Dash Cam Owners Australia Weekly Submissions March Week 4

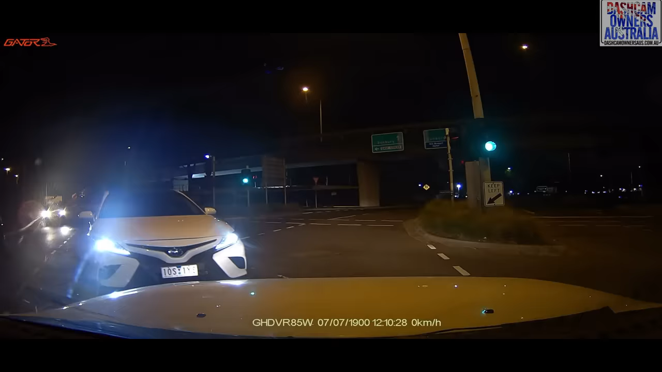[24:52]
Back near Marion? No idea. Or Darlington, or what the? Oh my god! Oh my god! What the fuck? What are you doing? Oh my fucking god! Oh. Jesus fucking Christ, lady! What the? Jesus! Always above.